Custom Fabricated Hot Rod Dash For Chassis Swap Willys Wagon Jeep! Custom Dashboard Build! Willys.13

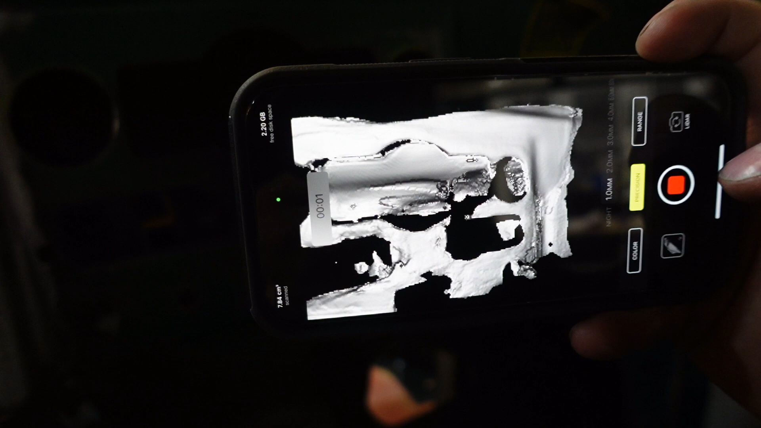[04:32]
So basically what you do is you basically take a video of the dash, but it's actually just collecting points.
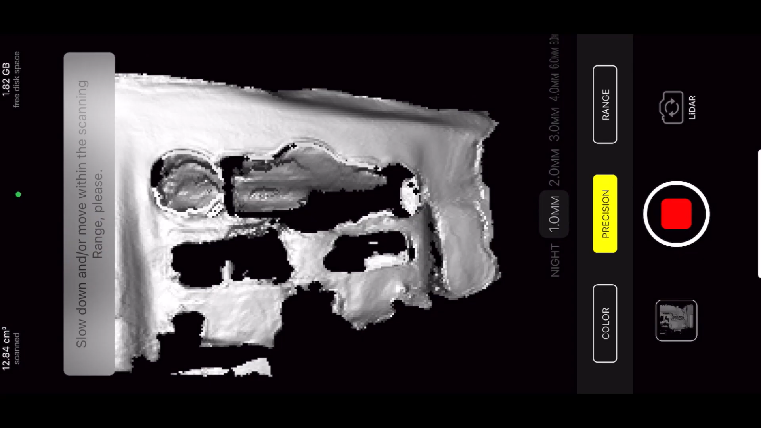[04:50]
But we wanted to be careful and get the radius on the glove box area to the gauge area right in the middle of the dash.
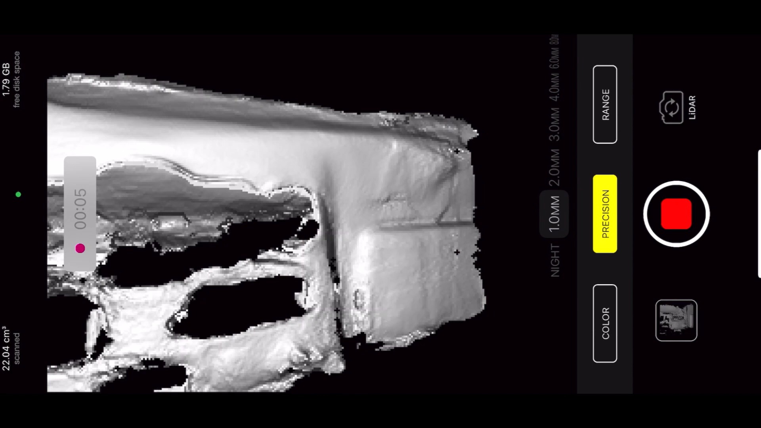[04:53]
We really wanted to utilize that radius
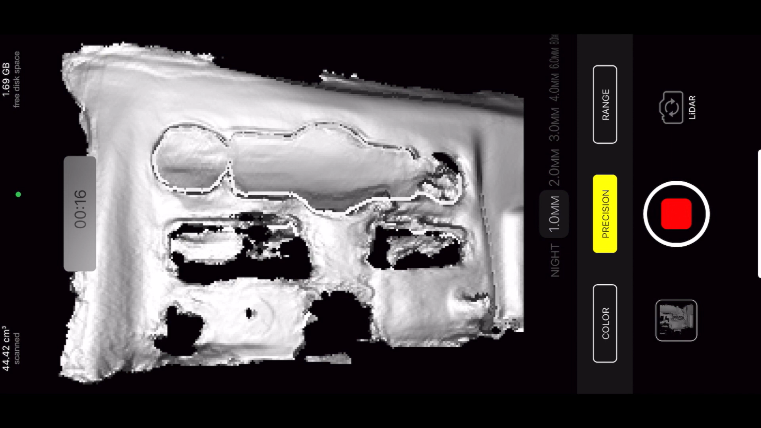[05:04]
It looks like it came that way from the factory.
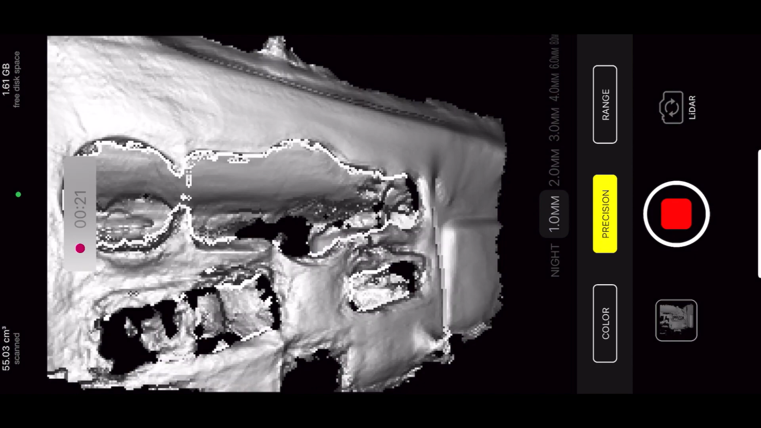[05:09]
So now that we got our dash scanned, let's put it in IronCAD and start designing this thing.
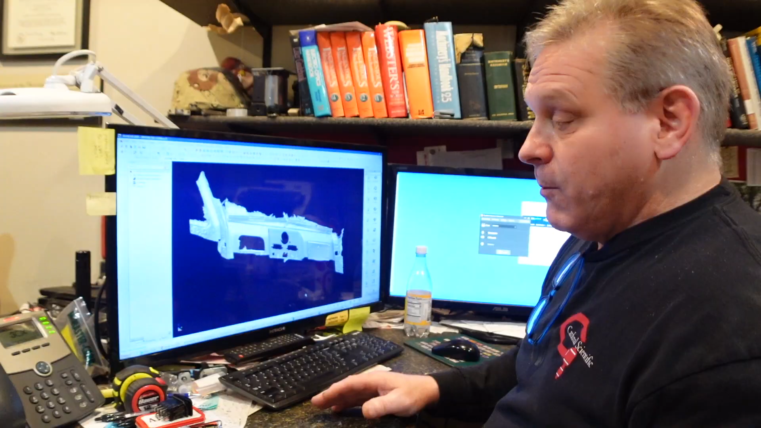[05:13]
What we did is Cade got a new iPhone and he downloaded an app called Hedges that does 3D scanning because the new iPhones have LiDAR built into them.
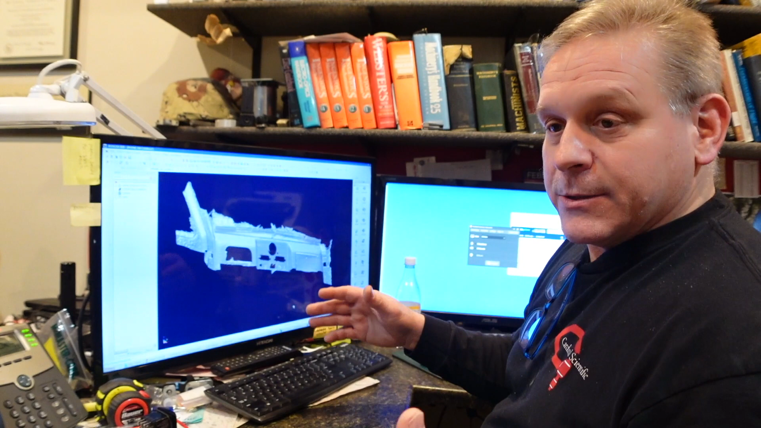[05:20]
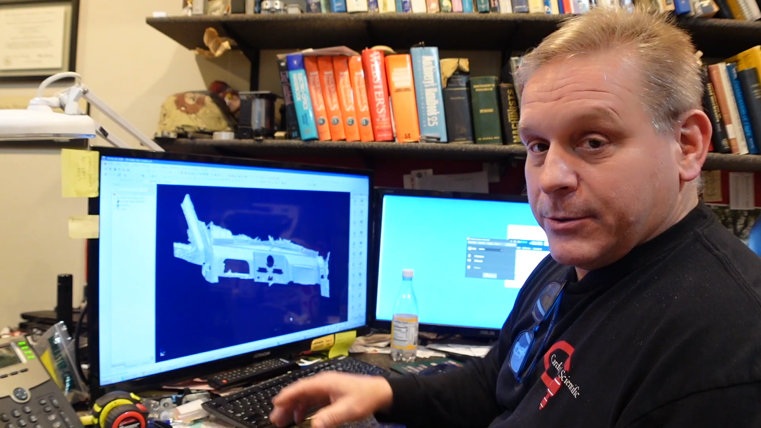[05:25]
And surprisingly, it did a pretty good job for a $5 app or whatever it was.
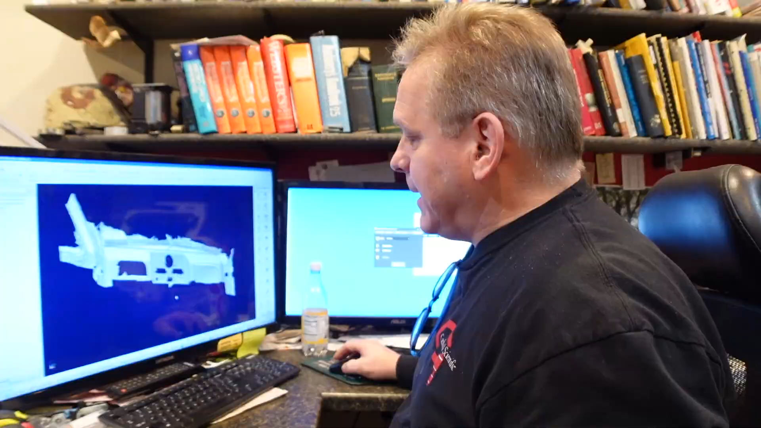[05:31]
But what we got now is completely unusable in terms of modifying this scan at all. It allows us to go in and at least get the scale and the shape of everything that's there. So we get the major features.
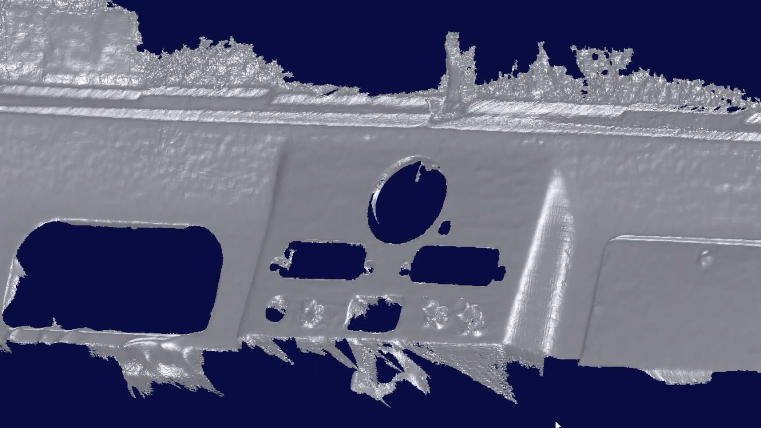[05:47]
So if you zoom in on this a bit, and I don't want to touch this because it puts the computer to sleep. This is like 150 meg file, but you can see the knobs, for example, down here.
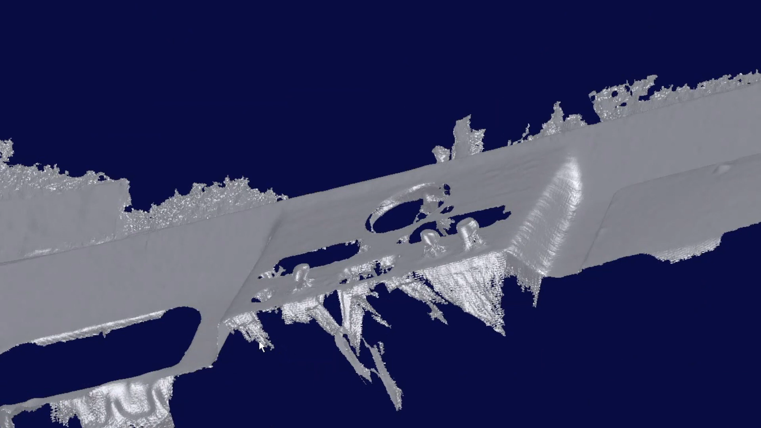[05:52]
You know, you're not getting a lot of detailed definition,
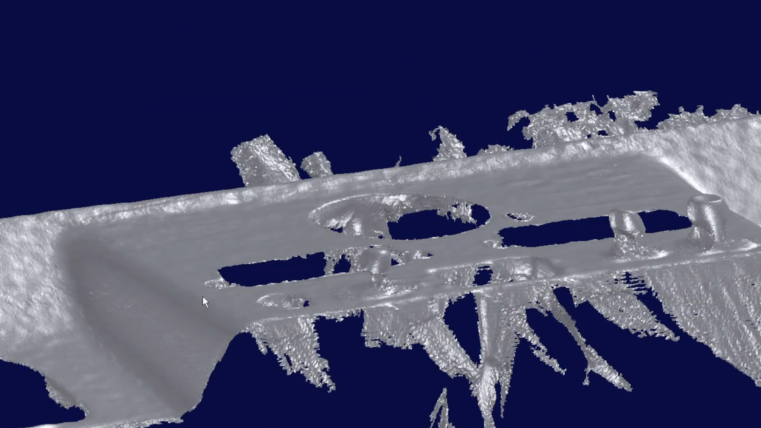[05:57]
but you're getting the general flow of the structure.
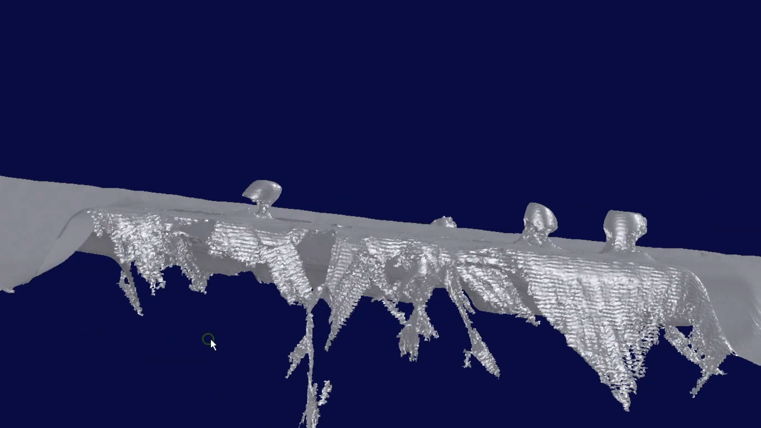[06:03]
So you can see you get all the radiuses in here and all the transition points. So extremely valuable, extremely helpful.
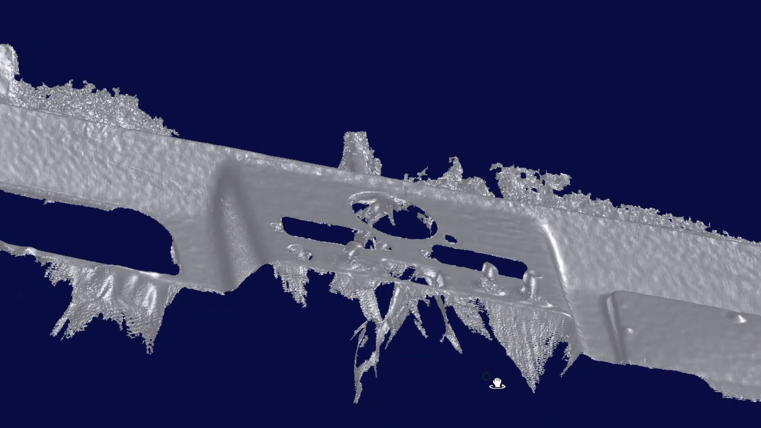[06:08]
So it was pretty tedious to work with this
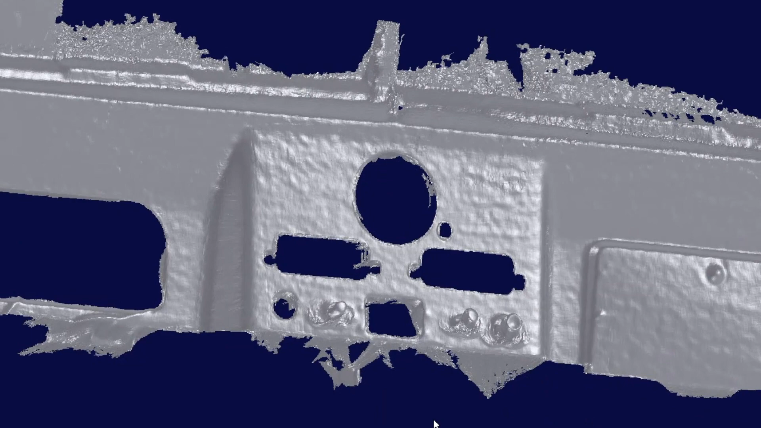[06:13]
in here to get our solids lined up to it.
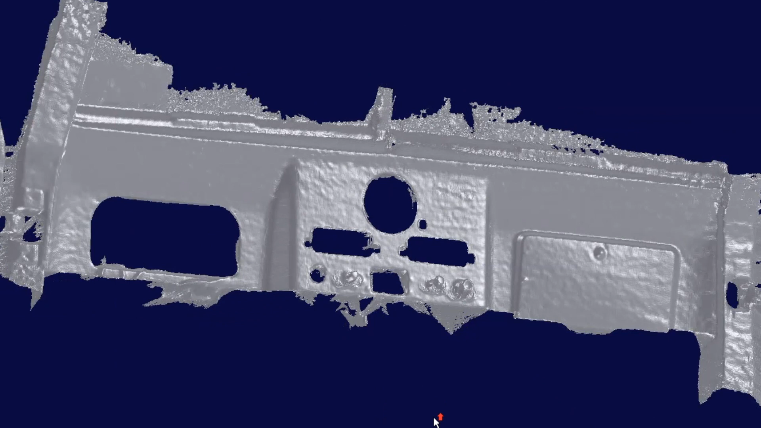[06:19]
Because it just goes to sleep whenever you touch these big point cloud scans.